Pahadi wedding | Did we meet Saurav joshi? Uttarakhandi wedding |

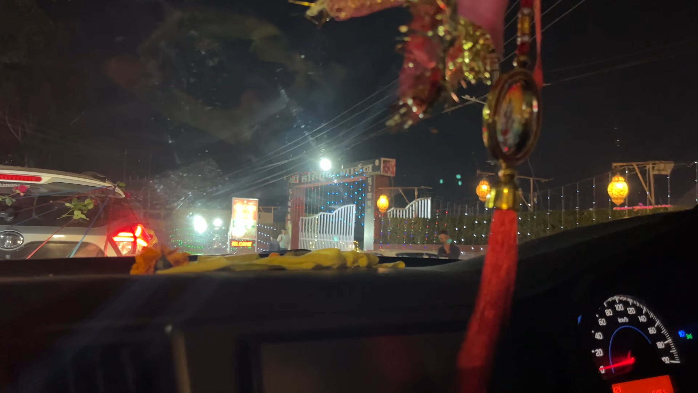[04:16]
पहुंच गए वेन्यू में और यहाँ पर थोड़ा सा उनका हॉल्ट है, चाय पानी पी रहे हैं, तो हम भी चाय पानी पी लेते हैं।